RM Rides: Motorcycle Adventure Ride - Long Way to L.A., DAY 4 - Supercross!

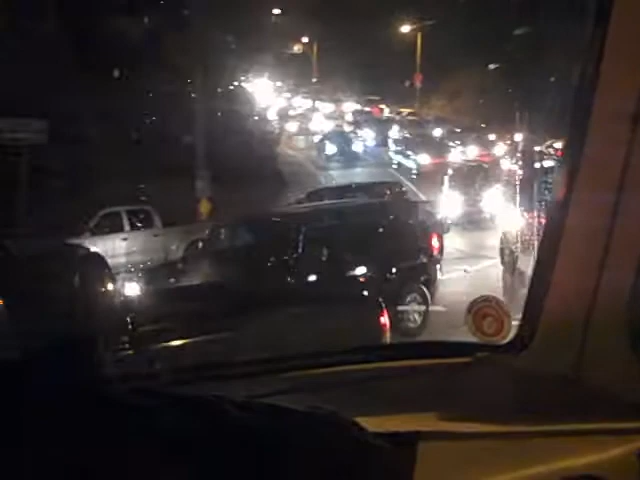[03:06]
Yeah, that guy's not a cop. He's just a parking enforcement.